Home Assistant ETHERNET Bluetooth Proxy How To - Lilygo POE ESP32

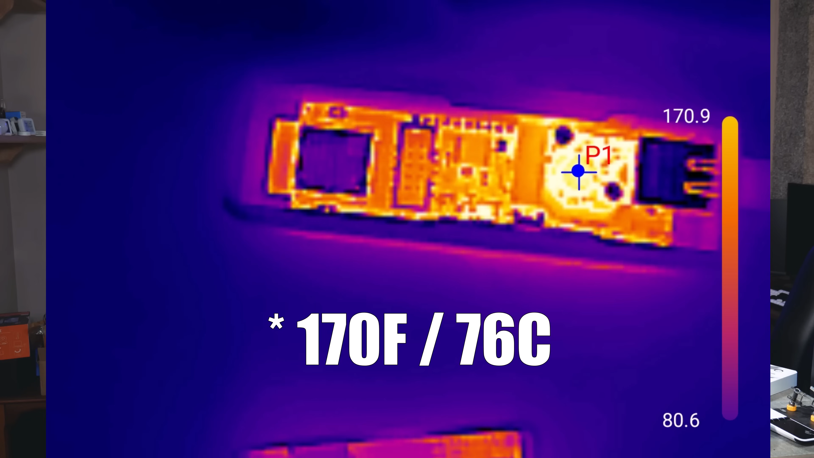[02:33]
And yeah, you can see right here, look at the temperature difference. 160 Fahrenheit and then check out that LilyGo.